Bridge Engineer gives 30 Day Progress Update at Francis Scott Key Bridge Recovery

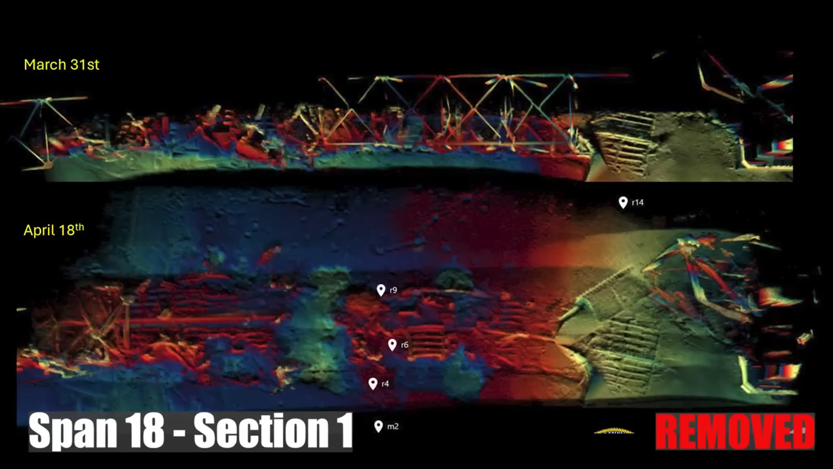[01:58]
You see some really interesting sonar images here at the top here March 31st before any of the extraction of the truss or the concrete began. And then looking at the bottom April 18th after they've removed all the steel.
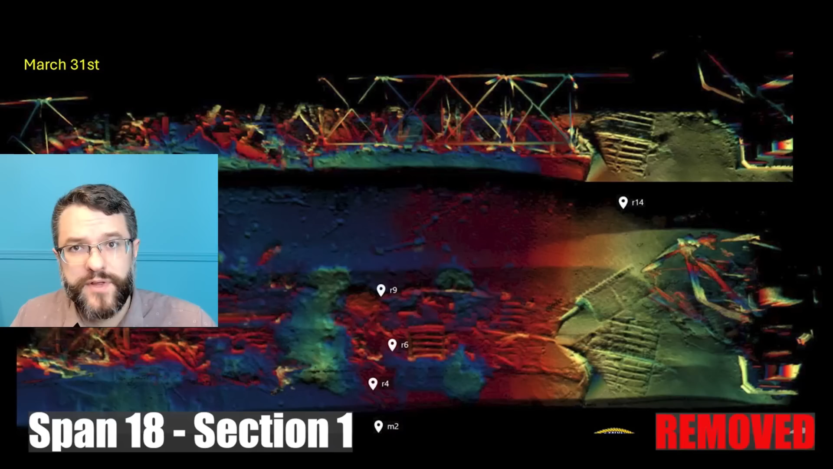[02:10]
Still a lot of debris on the bottom a lot of those floor beams that supported the concrete deck.